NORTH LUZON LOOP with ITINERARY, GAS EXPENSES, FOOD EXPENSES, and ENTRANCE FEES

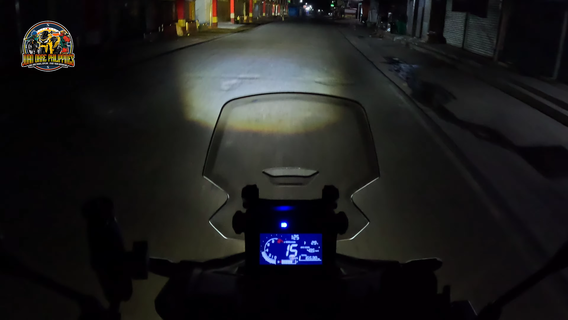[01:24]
1:25 ng umaga nandito tayo sa General Natividad sa Nueva Ecija. Mag-North Luzon Loop tayo. Titingnan natin kung gaano kalayo yung North Luzon Loop na gagawin natin ngayong araw. Titingnan din natin kung ano yung magiging konsumo natin sa gasolina.
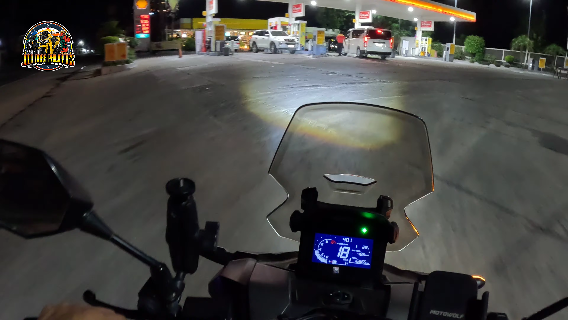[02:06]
Magagas lang tayo, dito na tayo sa La Union. Plus 4 ng umaga. Unang gas natin,